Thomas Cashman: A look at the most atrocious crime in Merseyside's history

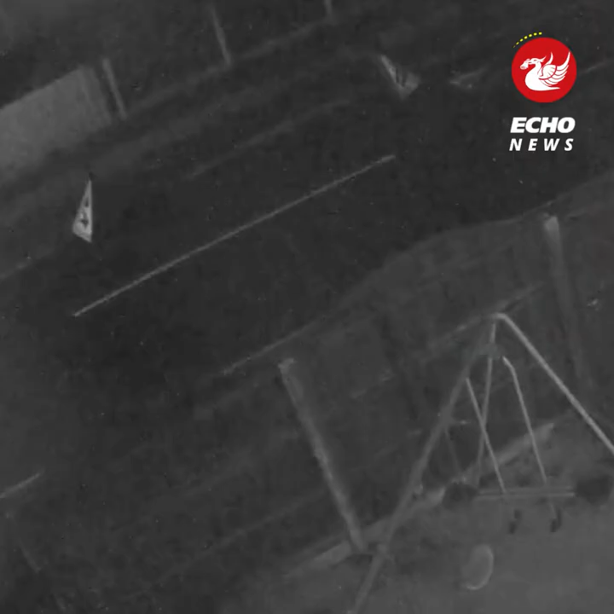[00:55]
In the midst of the chaos, CCTV shows the gunman standing over Mr Knee as he tries to scramble to his feet.